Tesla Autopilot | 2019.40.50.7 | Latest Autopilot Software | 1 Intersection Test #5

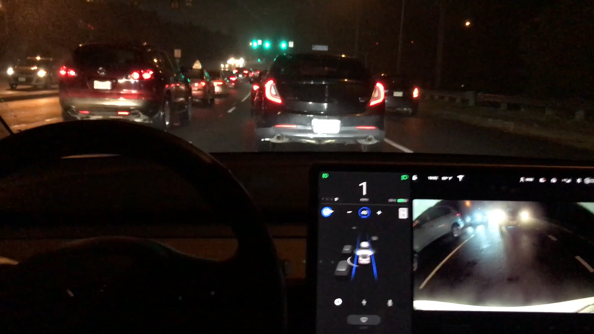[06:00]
intersection it is not following the car in front of me so that is a fail again with 50.7 here is another one misting and at complete night so it is nighttime and mid intersection and the autopilot fails again and this is an easy test because it's following a car in front of us the only thing the autopilot needs to do is follow the car that's directly in front of us but you can see the blue line starting to drift over to the left hand side along with the car and before i have to take over because there is somebody in that left